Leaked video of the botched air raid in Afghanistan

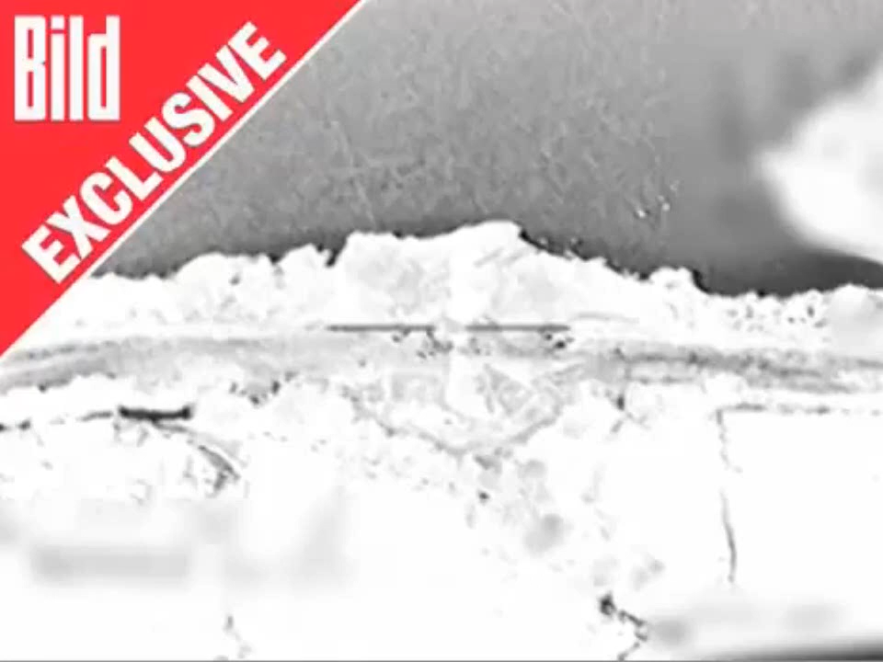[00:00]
These are aerial pictures of Afghanistan taken on the 4th of September from a US Air Force
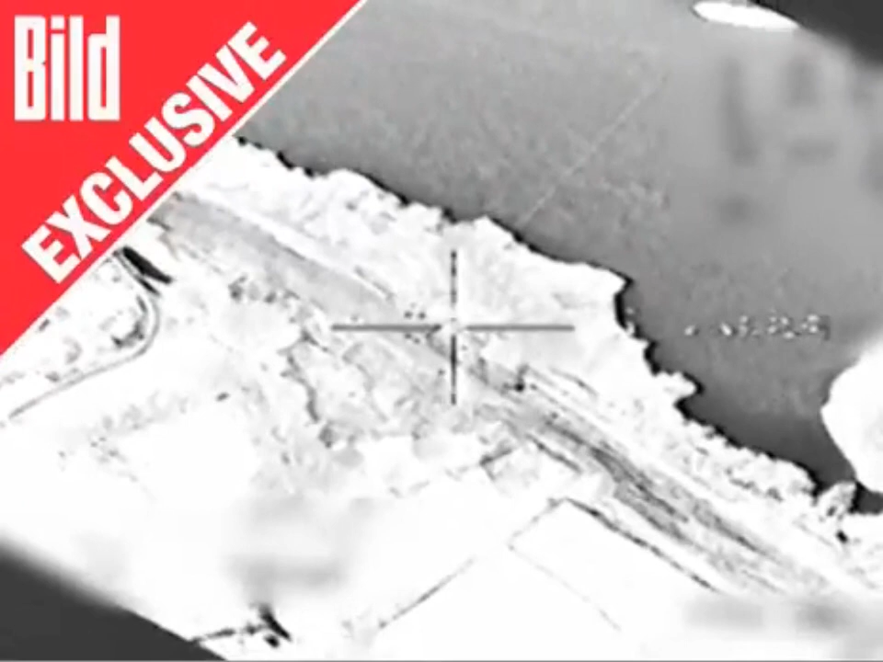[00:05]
F-15E Strike Eagle multi-role fighter.
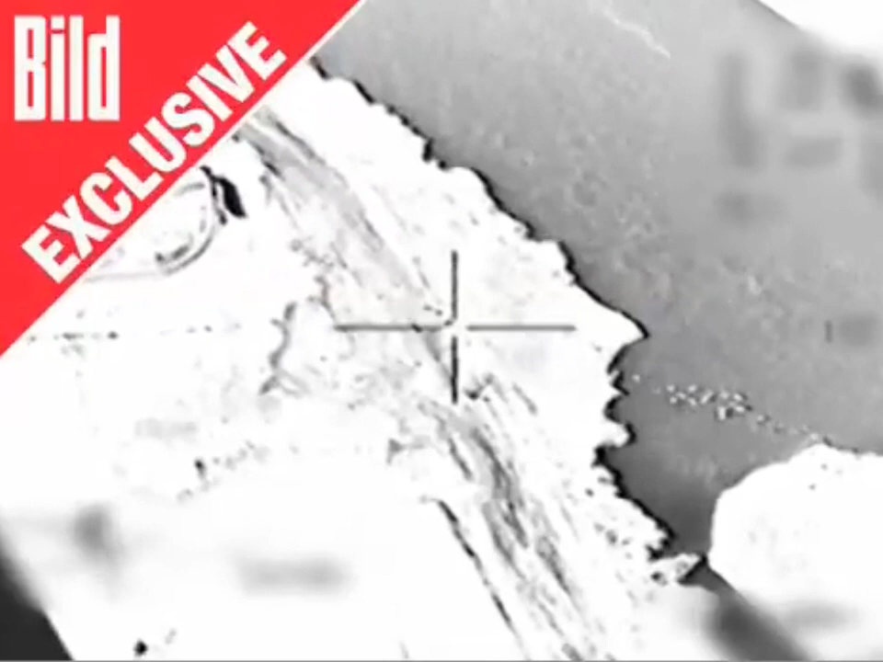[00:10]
In the pilot's line of sight are two tanker trucks stuck on the river bed of the Kunduz river. The small dots that you can see are people moving around the two lorries laden with fuel for the ISAF
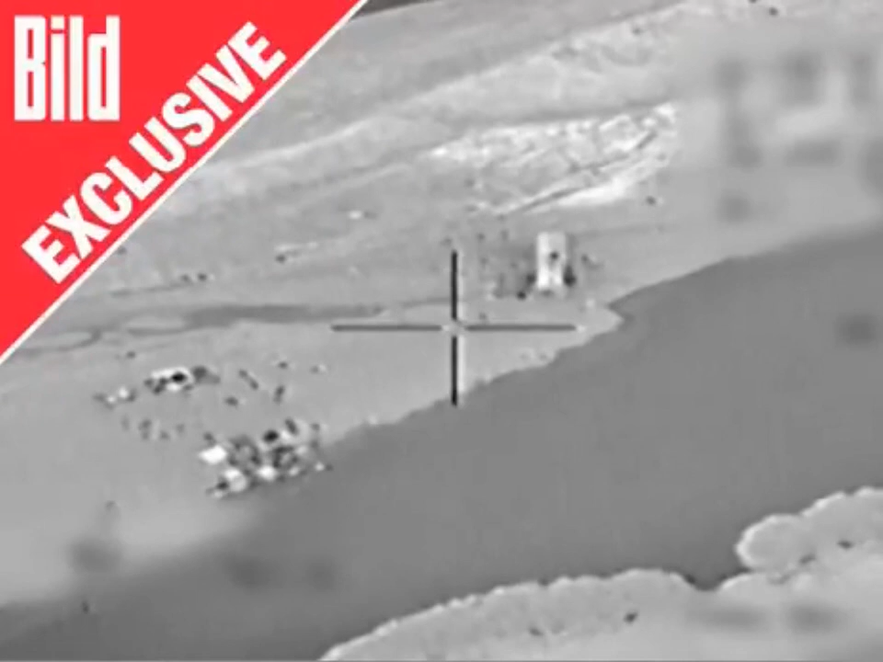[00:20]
troops which had been captured a few hours earlier by the Taliban.
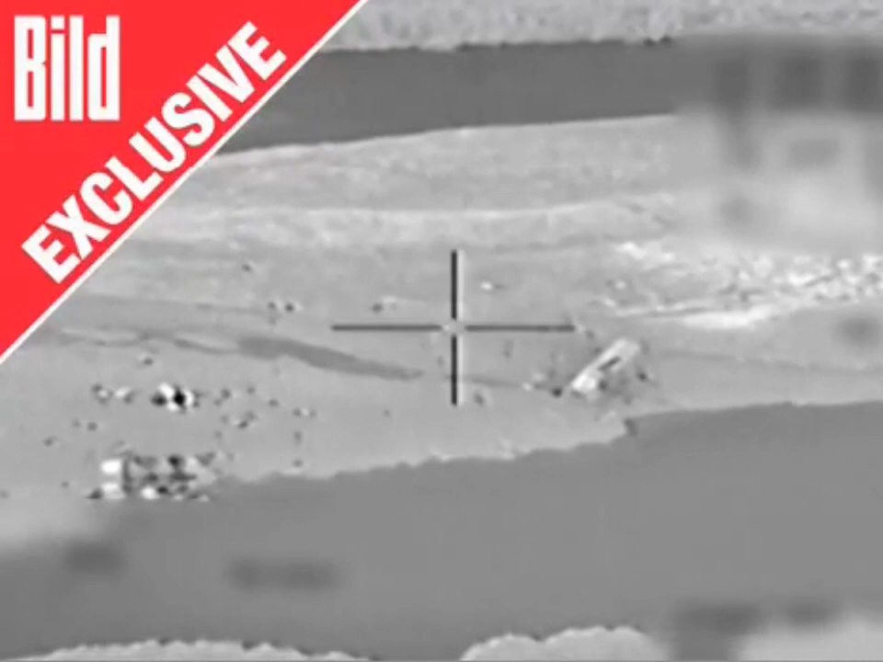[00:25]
These pictures from the F-15 codenamed Dude 15 were also being viewed in the German base at Kunduz.
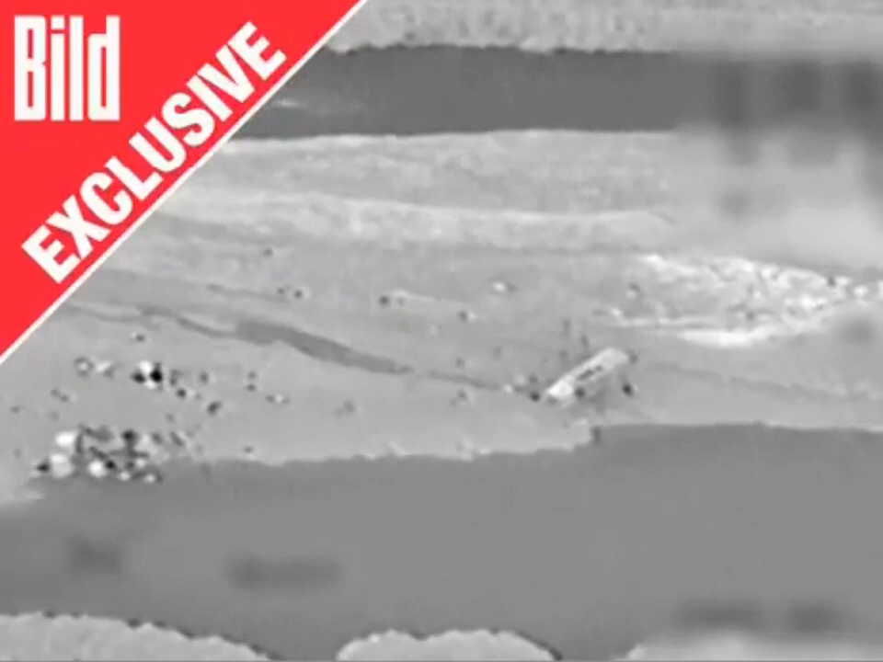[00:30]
There the German staff sergeant with the nickname Red Baron 20 watched the events on his monitor. At 1.36 the F-15 pilot asked whether he should carry out a low-flying maneuver to warn off the civilians.
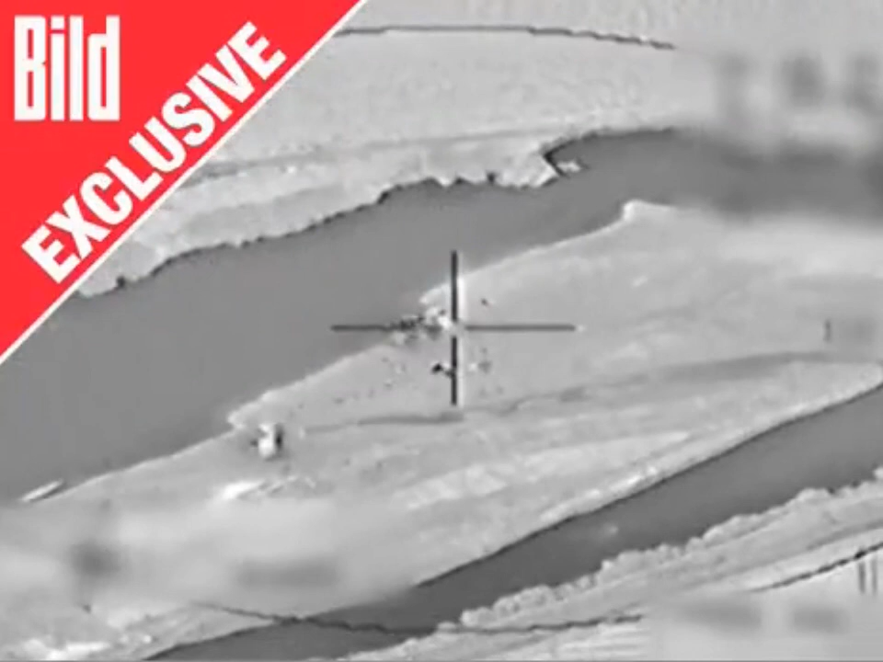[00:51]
This was affirmed by Red Baron. At 1.49 two GPS guided 227
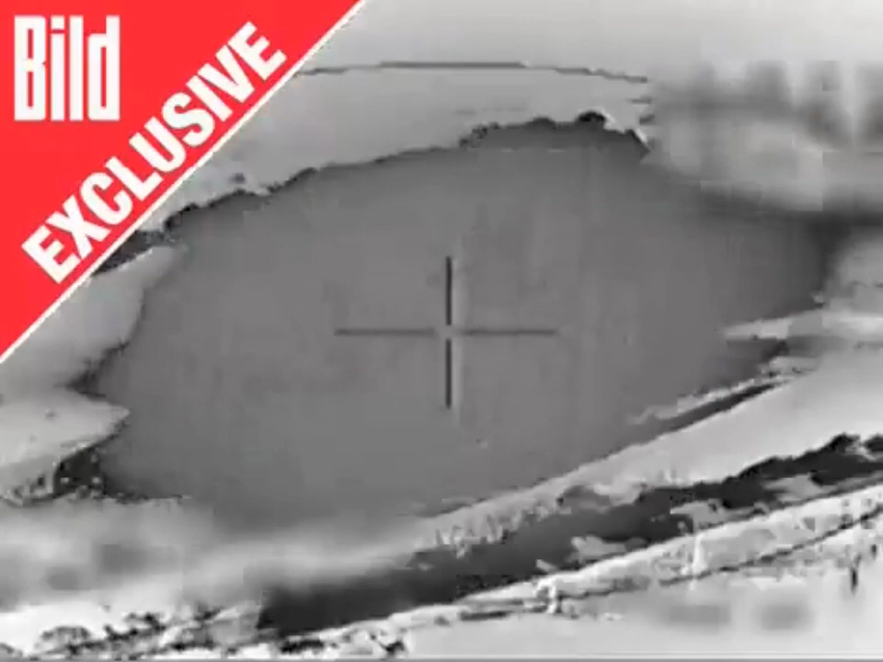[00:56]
kilo bombs were detonated next to the tanker trucks.